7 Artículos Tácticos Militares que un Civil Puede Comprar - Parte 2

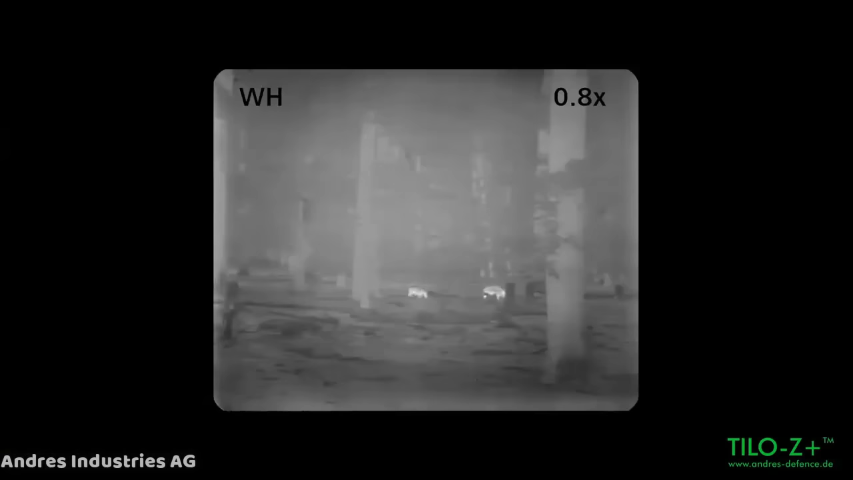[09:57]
Así como con las miras de visión nocturna, también es completamente legal que poseas unos gogles binoculares de visión térmica, también conocida como visión infrarroja.
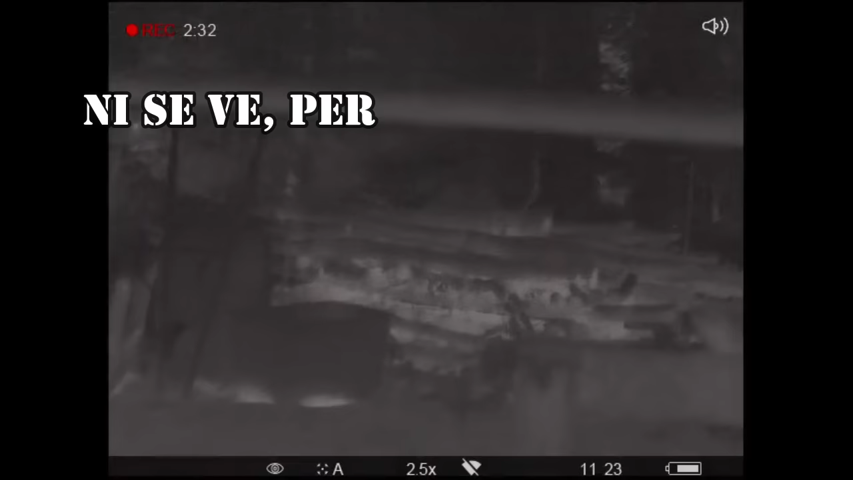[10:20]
ya que estos dispositivos tienen la capacidad de ignorar hasta cierto punto fuertes lluvias, nevadas, niebla, humo y polvo.